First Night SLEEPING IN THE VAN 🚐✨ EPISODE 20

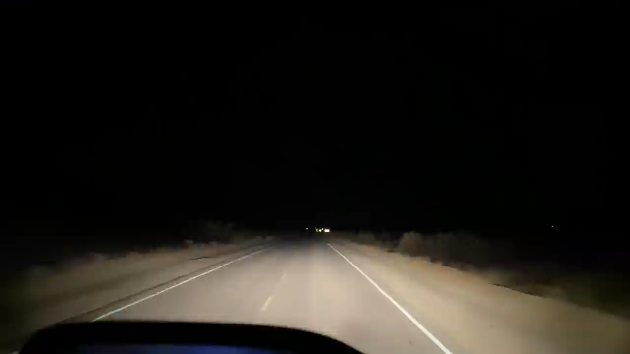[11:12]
I mean, it's not random, it's the right road. It's just like I'm the only one on this road. It's very odd. Ooh, there's some campgrounds. I wonder if there's a place to stay around here. That'd be fun. All right, so I just had the sketchiest ride of my life.